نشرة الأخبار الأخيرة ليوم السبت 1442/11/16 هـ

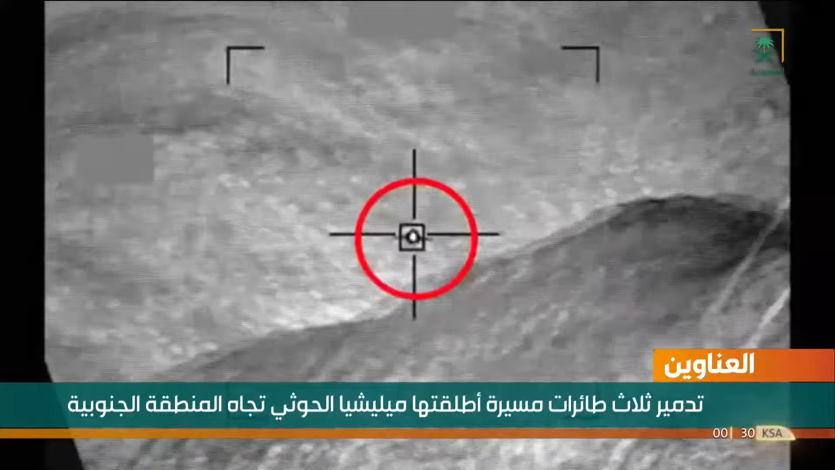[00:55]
موسيقى اعتراض وتدمير ثلاث طائرات بدون طيار أطلقتها ميليشيا الحوثي تجاه المنطقة الجنوبية
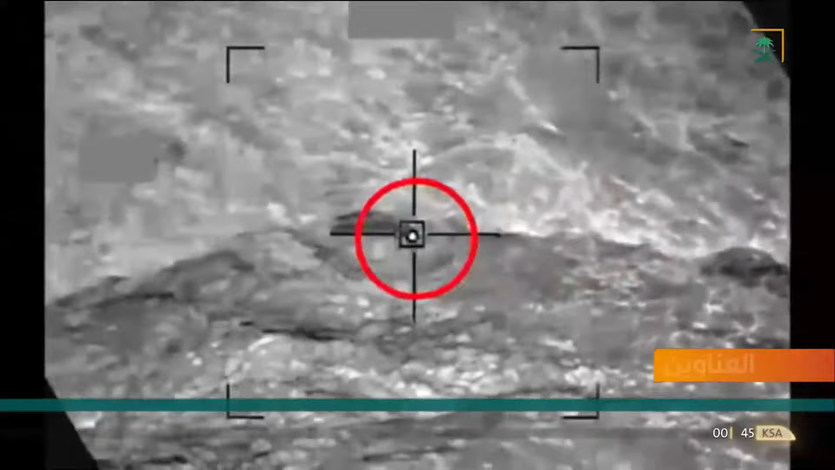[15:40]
اعتراض وتدمير ثلاث طائرات بدون طيار أطلقتها ميليشيا الحوثي تجاه المنطقة الجنوبية